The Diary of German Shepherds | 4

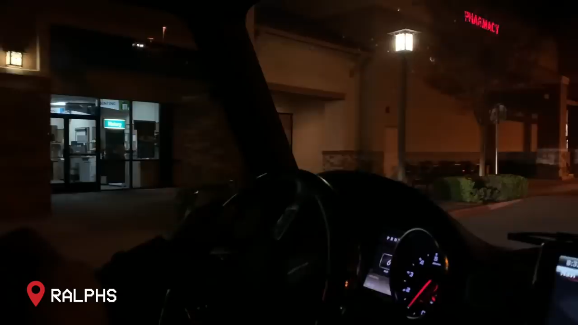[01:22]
how are we babe we are pulling up to Ralph's to get some birthday steak it's